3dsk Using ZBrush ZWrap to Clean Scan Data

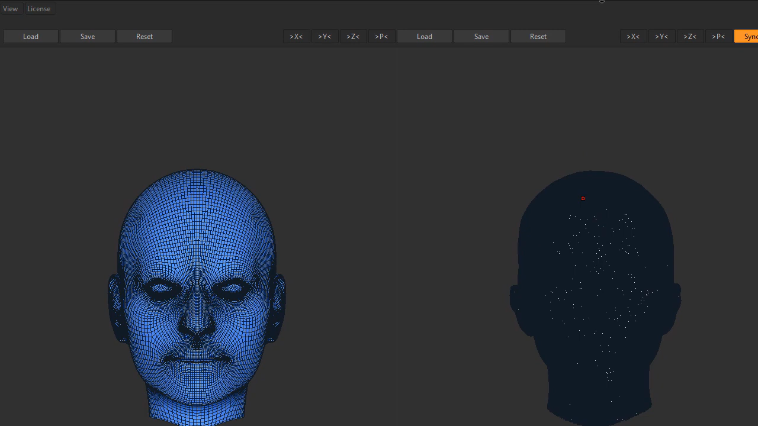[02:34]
reposition it for the areas that I'm going to be kind of talking to you guys about now we have two screens and what I did was I sync
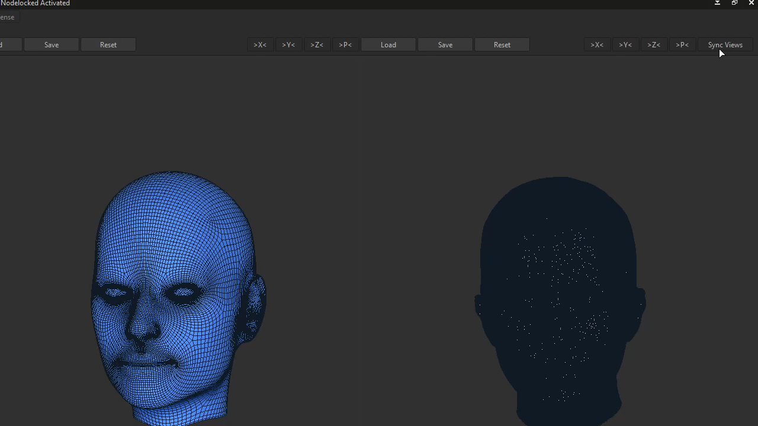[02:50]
these two views synced so then once we start making our points for the actual wrap that it'll execute properly okay so I'm gonna just go ahead and zoom in it's basically the same navigation as in ZBrush all right and I'm not really gonna worry about the loop that's here right now what I really want to do is just kind of focus on the model
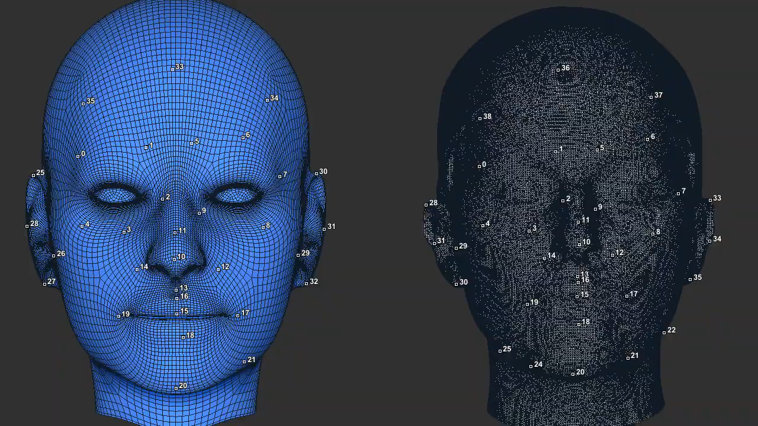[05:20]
and I'm gonna just move the window up a little bit because it the window doesn't resize there's a button I'm actually doing selecting points right now and then there's another button called wrapping okay